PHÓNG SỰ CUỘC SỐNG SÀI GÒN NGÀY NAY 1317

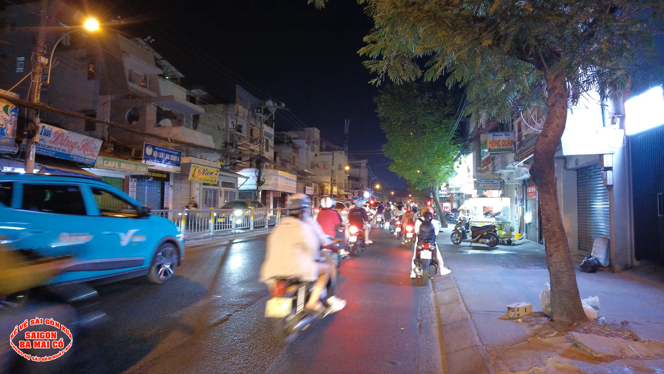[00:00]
Xin thưa bà con của bác hiện tại bà bè cậu đang đứng đây đó là chứa cửa bưu điện quận 4 và hiện tại bây giờ là 10 giờ đêm, bác thấy đường Nguyễn Thích Thành này lúc nào nó cũng đông xe cả xe bồn này nó chạy len vô luôn rồi bà con
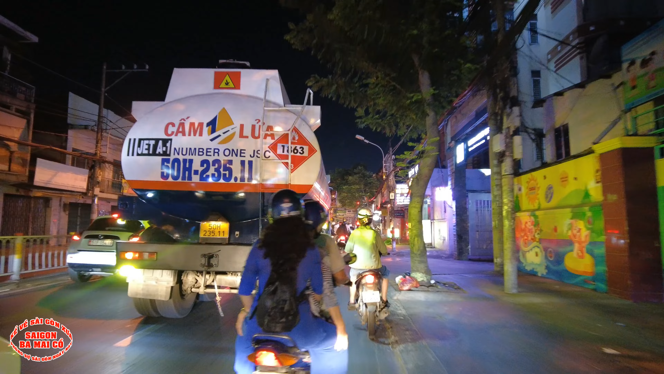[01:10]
10 giờ đêm đó bà con nó bắt có tin không quá khủng khiếp à à ừ ừ
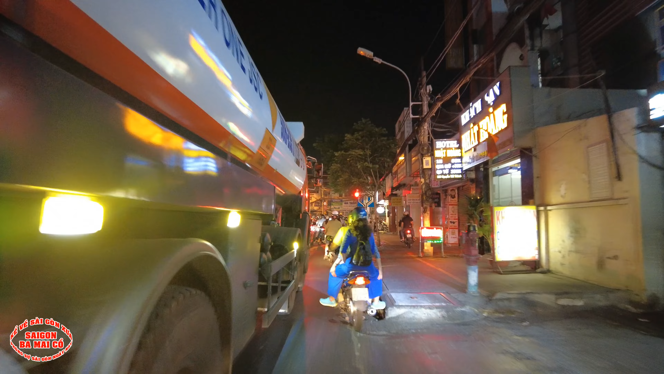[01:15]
2 làng xe hơi ở đây có 2 làng thôi mà xe hơi chạy hết 2 làng rồi à Ừ ở đây là ngã 3 tôm đảng à à
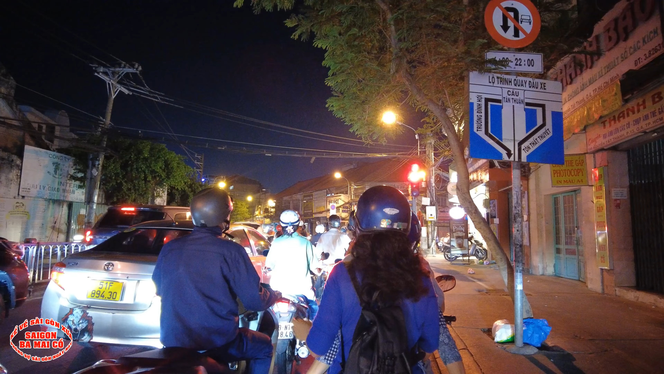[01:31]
à 30 rồi giờ mới ăn tôm mì hoặc dịu xong ừ ừ ừ ừ ừ lên đường chở bà con cô bác đi dạo đêm nay là tối thứ bảy
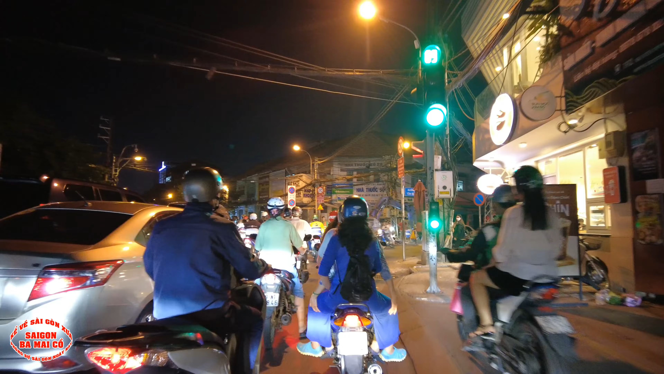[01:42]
đây là đường tông đảng này à à
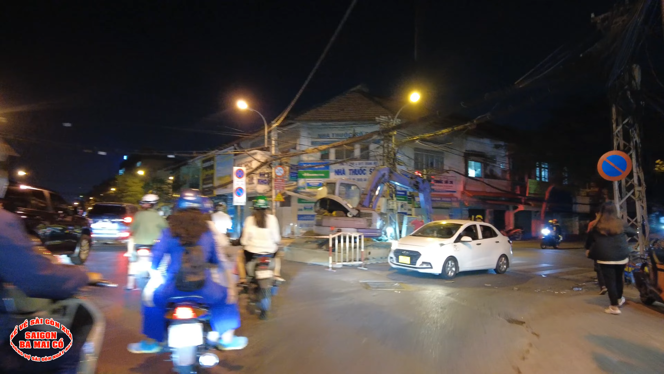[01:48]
à Ừ
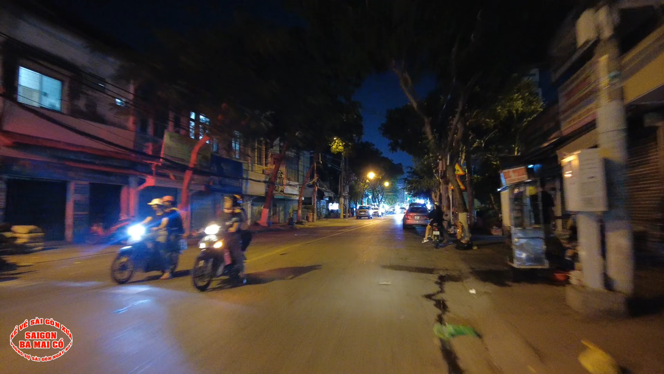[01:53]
đi về đêm thì chủ yếu là các cô chú anh chị và các bạn ngắm đường phố ha chứ ba mày gồm có nói bà con cũng không biết đâu này giống như bên đây phải bà mẹ gồm nói bà con bác đèn hồi xưa là hãng bún đèn hãng bún đèn điện quang đó nhưng
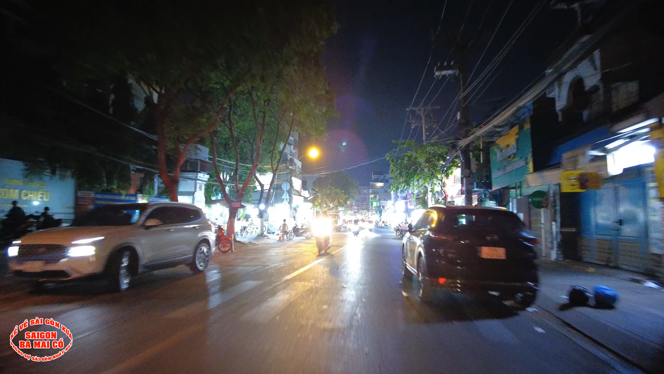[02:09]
mà tối thui đâu thấy gì nên cứ bà mẹ
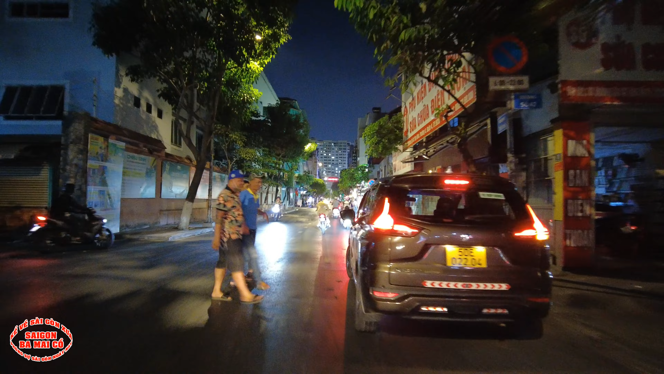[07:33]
Rồi đây nhậu xong đi taxi về cho nó an toàn Rồi gửi xe vô kia
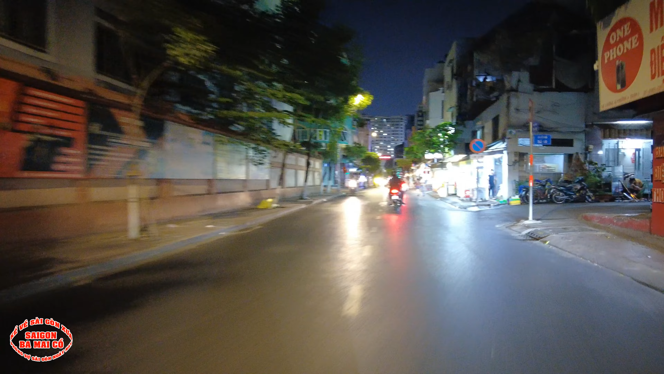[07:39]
Có bại giữ xe luôn Rồi kêu đi taxi đi ráp về cho nó khỏe Rồi mai ra lấy xe Quận Tư là đứng đầu thiên hạ về nhậu nha bà con Quán nhậu quán ốc quá trời luôn Trên bàn tàn ly bia cuối tuần nữa
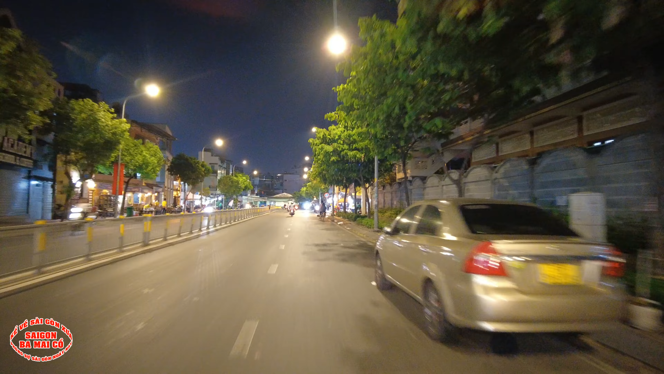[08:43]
Chùa tên gì tao quên bà tên luôn rồi ta Chùa này chùa Dắc Nguyên Chùa Dắc Nguyên này hình như là của thầy Minh Nghĩa hay là thị Nghĩa gì bà con Bà con không nhớ Bà con có bác nào có biết bà con bác nhắc
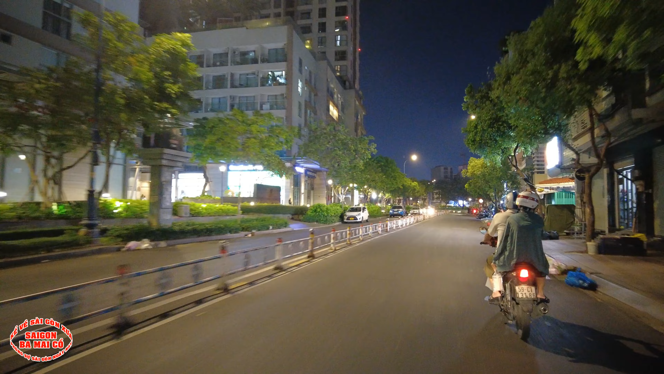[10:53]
Mới đi ngang qua trường Chi Lăng Trường Chi Lăng Hồi xưa là trường tiểu học tỉnh hội Ôi coi kìa bà con Quán ăn gì cũng còn đông nữa nè Không biết bán món gì đây Phi Yến Bán gì mà đông vậy Trời ơi bán nước xăm thôi mà cũng đông dĩ vậy nè Bà con có bác không làm giàu đâu có khó á Ở quận Tư này làm giàu cũng khó đâu nha bà con
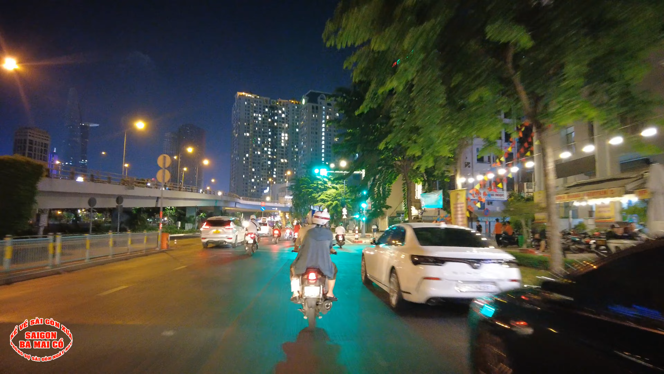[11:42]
Ở dưới mặt bà con đó là cầu canh mét á Vô đây nè Con đường ngay đây nè bà con
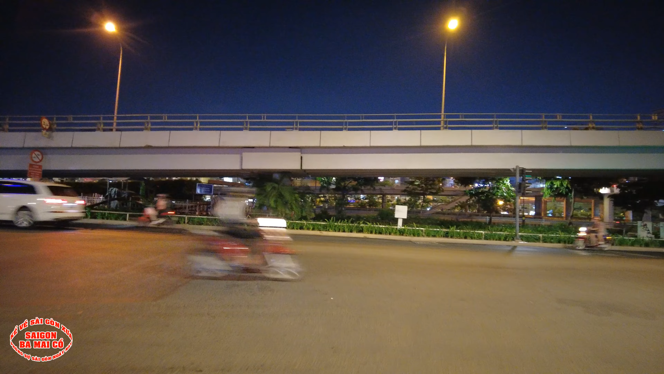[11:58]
Nó lấy từ cái dòng nước á Dòng sông nó đi vô con đường này nè Cái rạch cầu trông nè bắt đầu từ đây nè Ở đây hồi xưa là rạch cầu trông nè bà con Đi vô Con sông không á Bây giờ người ta lấp có rạch người ta làm con đường Đúng rồi Ở đây là đầu nguồn của rạch cầu trông nè
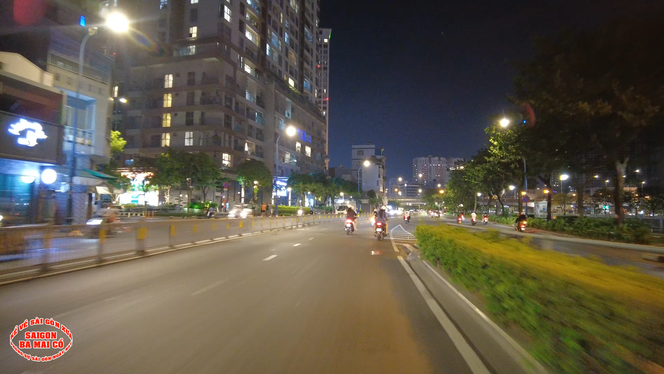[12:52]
Nhờ các cô chú anh chị và các bạn Hỗ trợ giúp chứ Hỗ trợ giúp chứ Thiết tình Đó Đây con rạch nè Rồi con cô bác nào biết bà con bác Nhắc kiếp 30 giờ Trời về tối mắt buổi nó lèm nhèm rồi Giờ không có nhận ra được cái khúc nào khúc nào hết Ở đó bên kia sông đó Đó là chợ cầu ủng lãnh đó bà con Chợ khá cầu ủng lãnh Còn ở đây là cái cầu ủng lãnh nè Hồi xưa cái chân cầu nằm dưới đây nè bà con
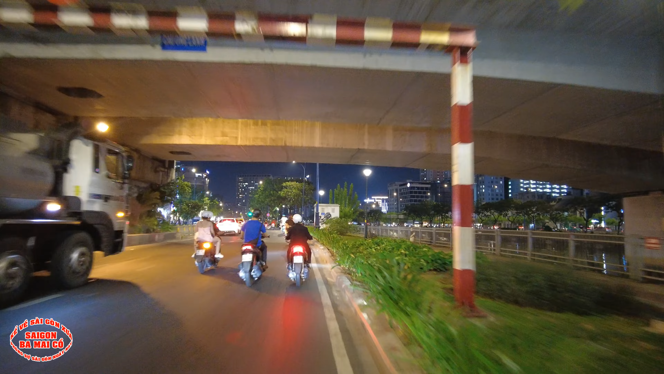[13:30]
Bẻ ngang qua đường Bến Vương Bồm nè Một bên là xe chạy xuống Một bên là đi bộ xuống Bà con bác còn nhớ cái chân cầu nữa không
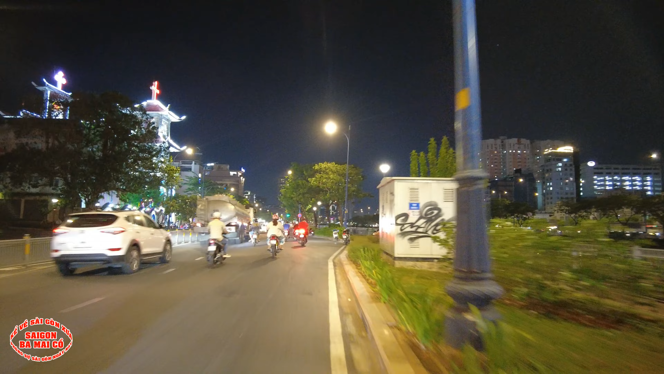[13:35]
Ở đây là hãng thuốc lá bát to nè